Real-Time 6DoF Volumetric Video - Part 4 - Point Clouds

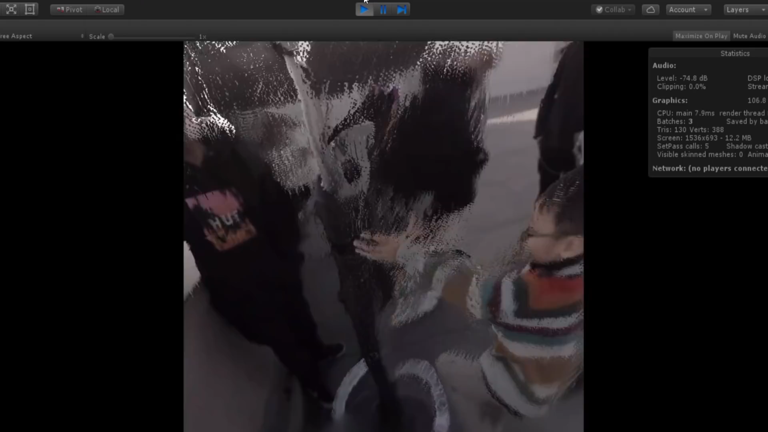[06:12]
like a real time content aware fill sort of algorithm. This could be pretty convincing.
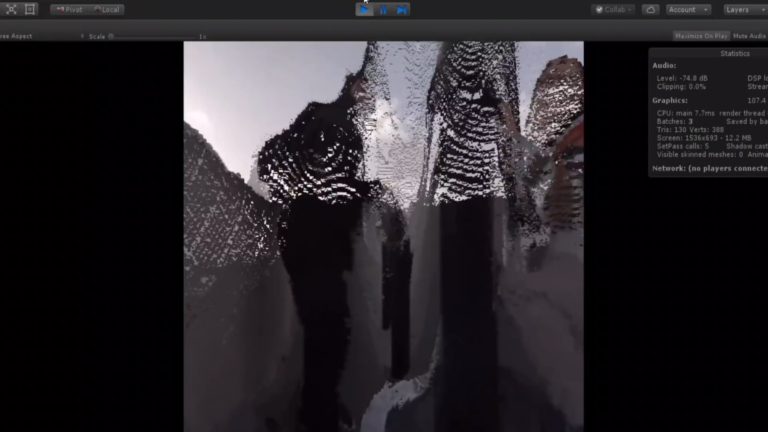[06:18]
But for now it's just sort of an interesting way to kind of fill in those areas.
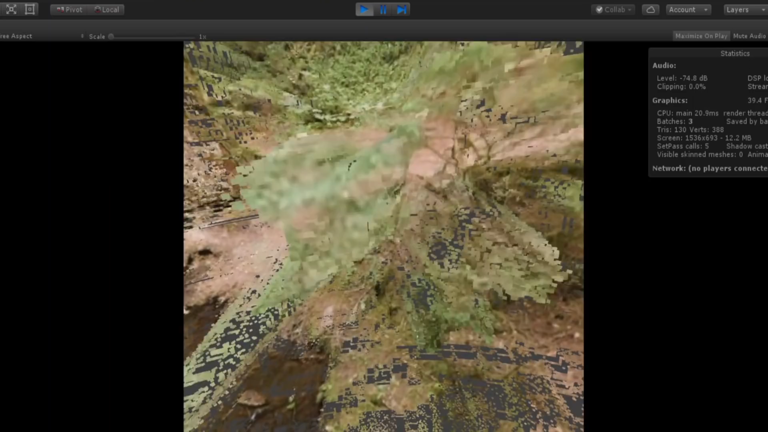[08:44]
This area with the log and the rocks here I think especially looks really good.
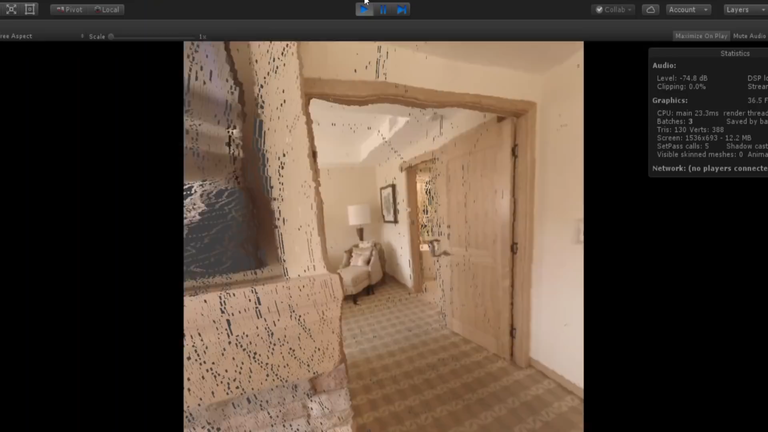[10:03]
This is a room for a project we're potentially working on,
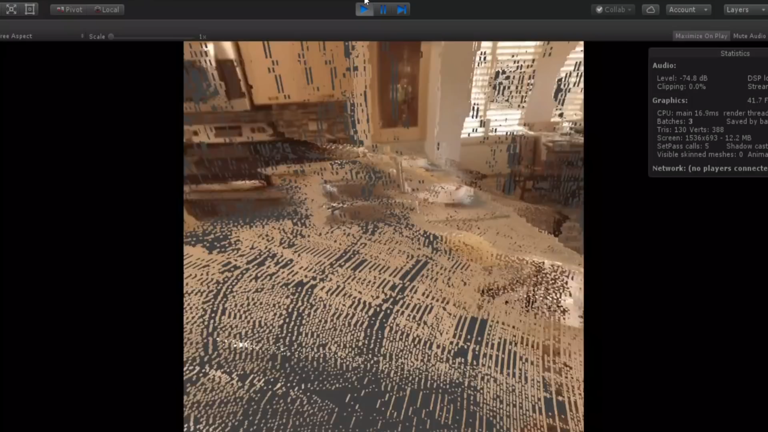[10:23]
I can actually walk behind the counter here and kind of look at the whole room from this counter area in the kitchen.
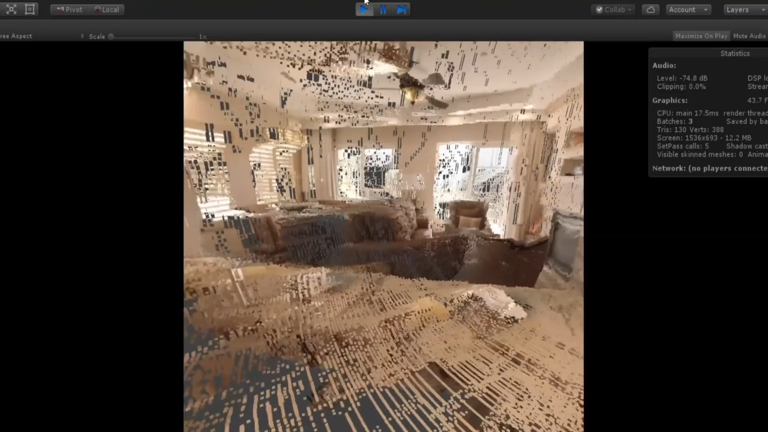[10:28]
So yeah, all that's pretty neat.
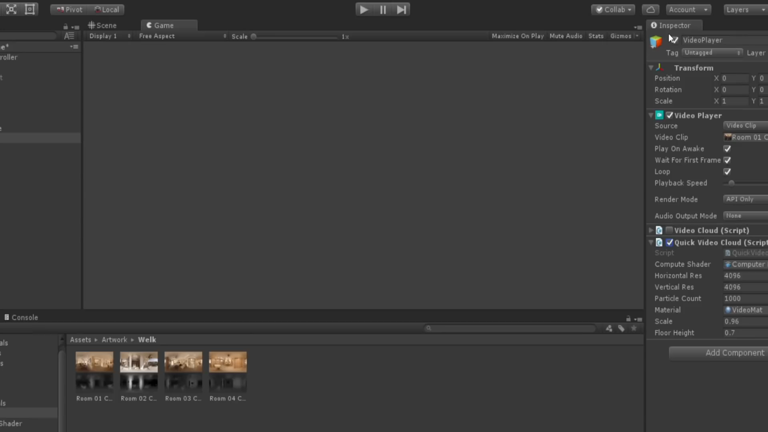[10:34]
I've just got sort of one more thing I was working on. I'm going to go ahead and turn these four things on.
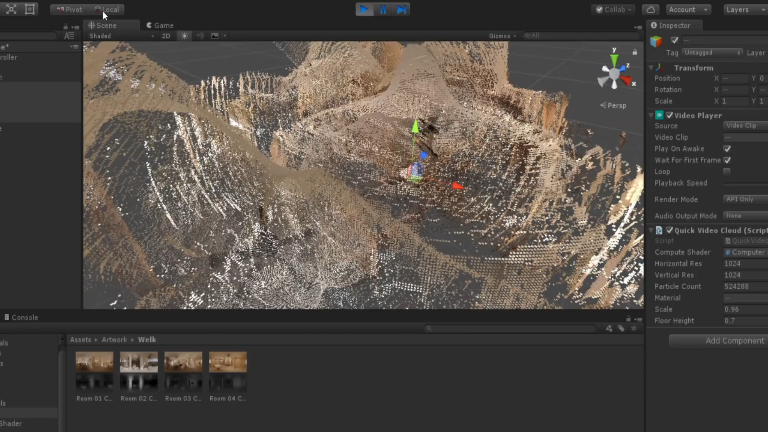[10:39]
And so basically what you're looking at here, it looks pretty noisy, but this is just the same room we were just looking at.
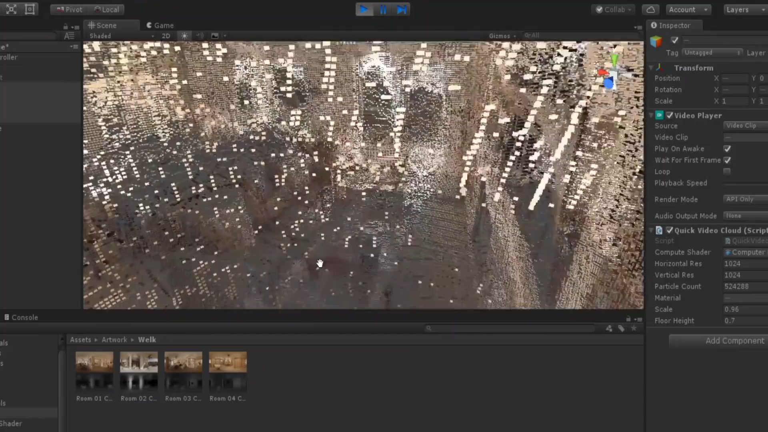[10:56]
There's a lot of overlap, especially in the areas that go far in the distance and that's what makes it so noisy,
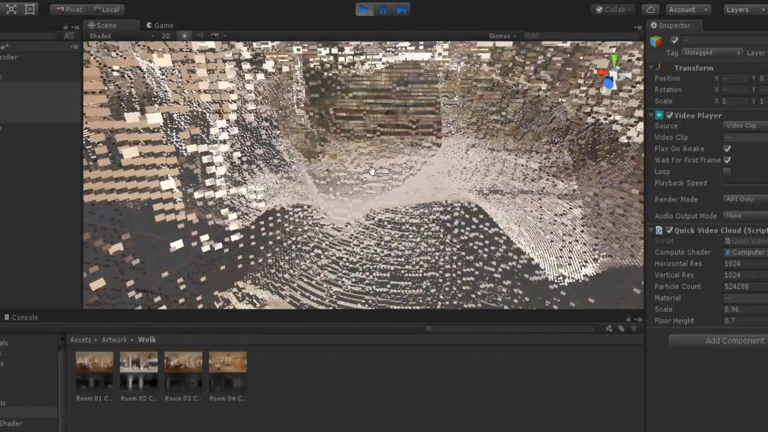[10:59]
but you can definitely see this has some real potential for sort of shooting from multiple angles and combining them.
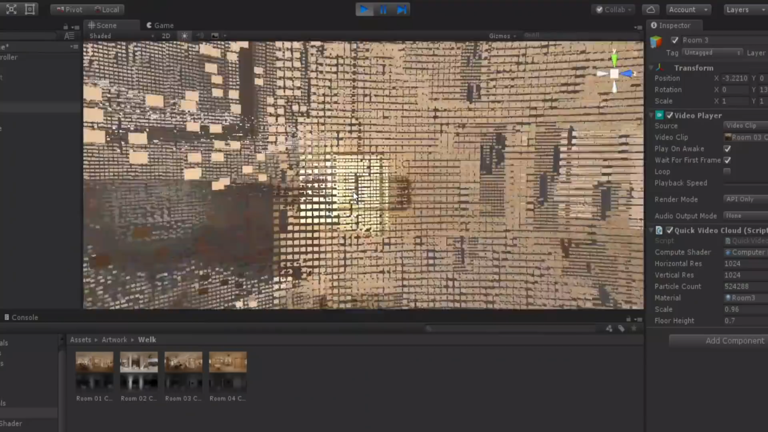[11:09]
So let's go ahead and take a look at this in VR.
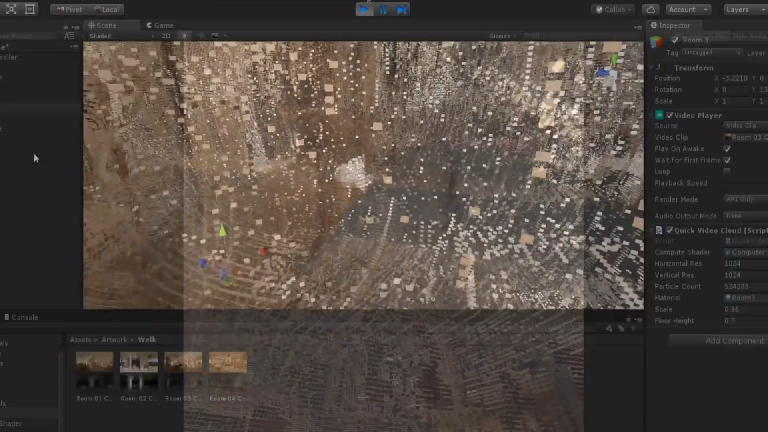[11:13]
We're down to 1024 by 1024 in each of the four rooms.
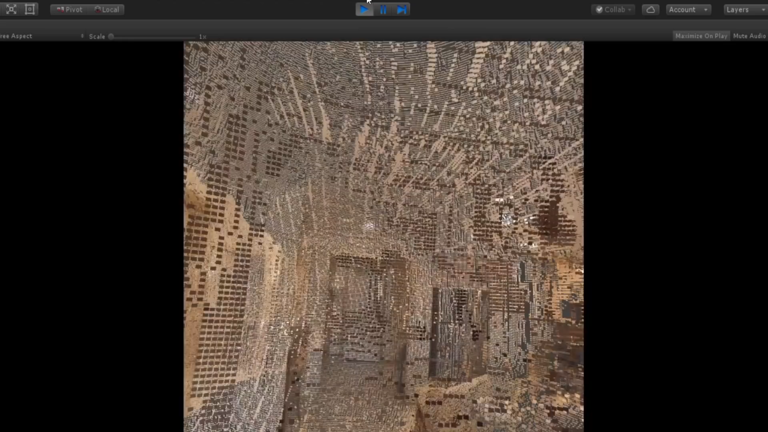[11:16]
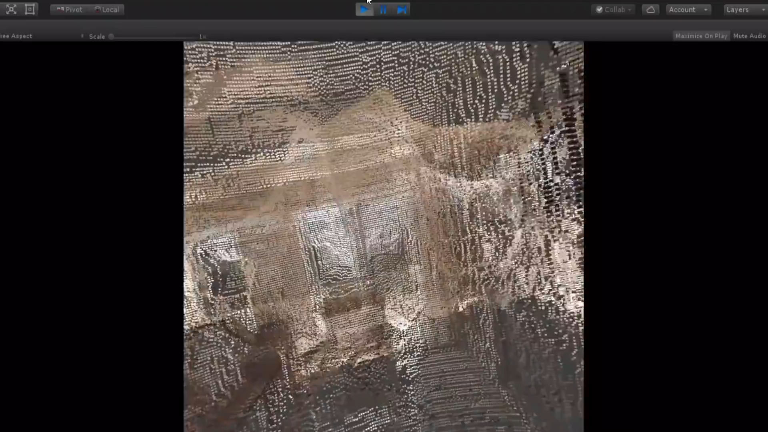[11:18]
That means that each room is about a half million quads and therefore it's about 2 million quads in total.
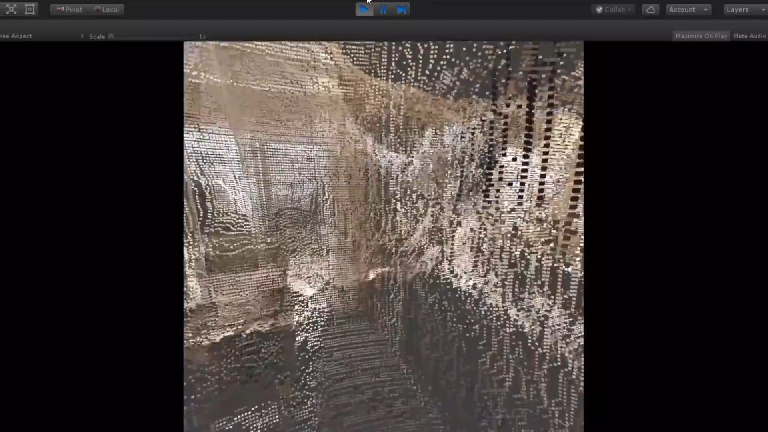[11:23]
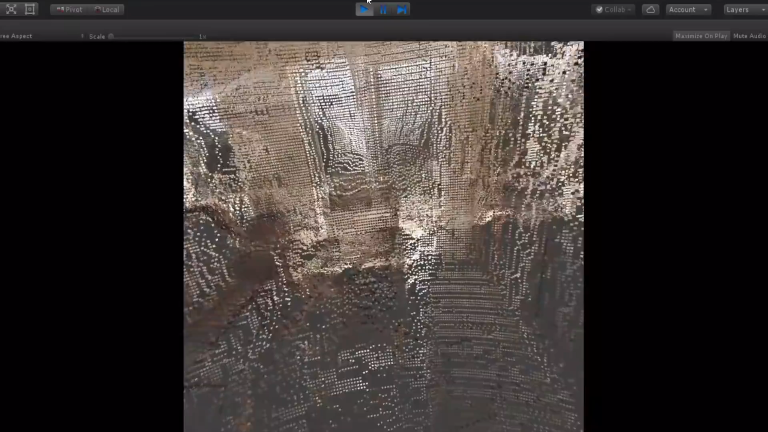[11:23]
I think the real bottleneck here is actually in the video playback, so that's why the resolutions are lowered in each room.
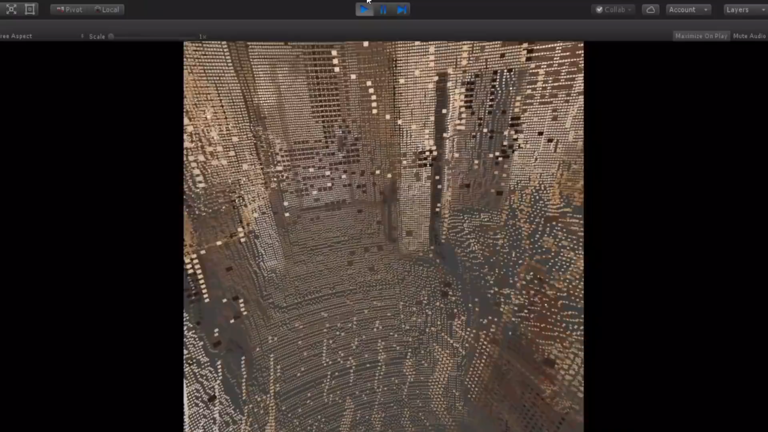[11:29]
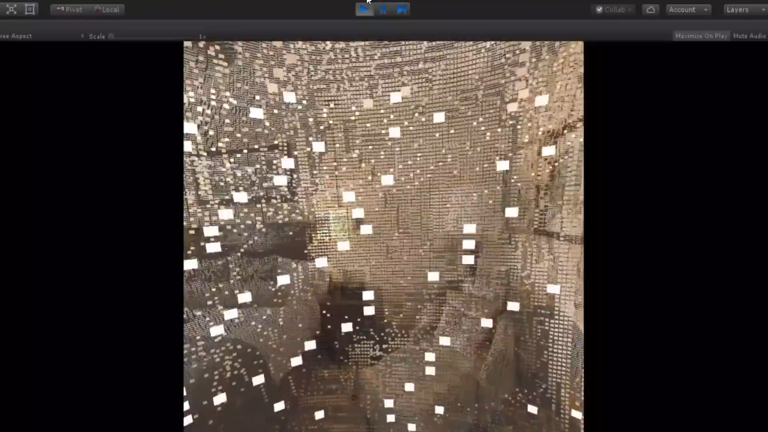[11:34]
So I'm using a motion control here just to do some very basic locomotion.
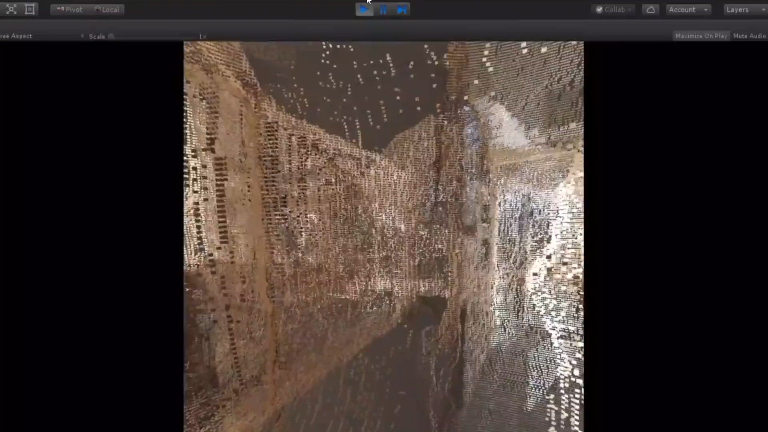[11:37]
Basically, I'm holding on the trigger and moving forward.
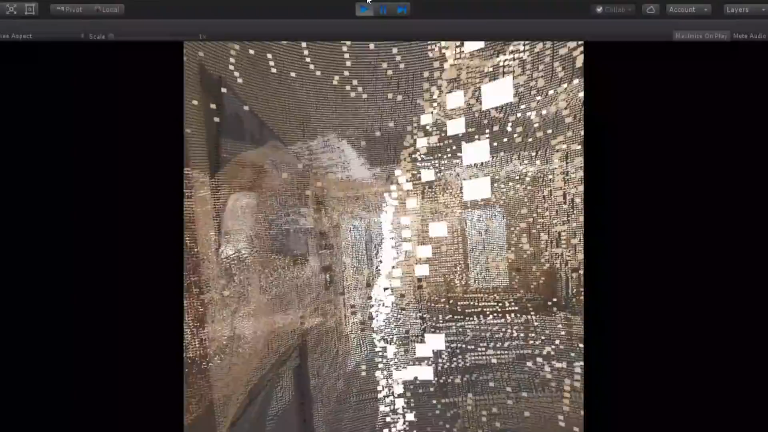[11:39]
But that allows me to move here from the living room to the bedroom area.
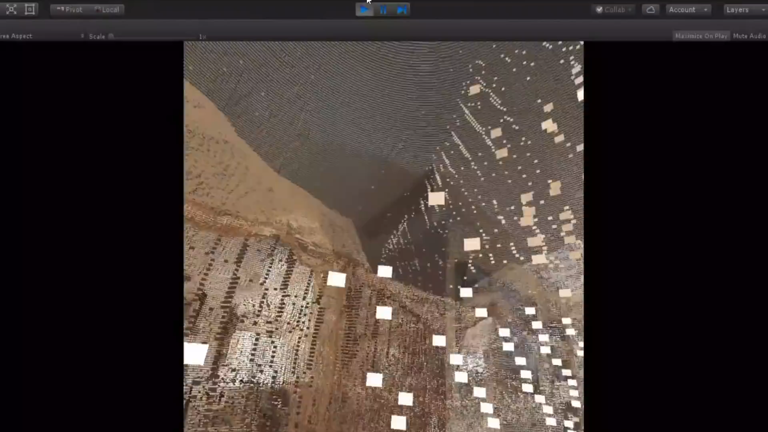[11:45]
I've mentioned it in previous videos, but we shot all of these 360 videos with a GoPro Odyssey and it was stitched with Google Jump.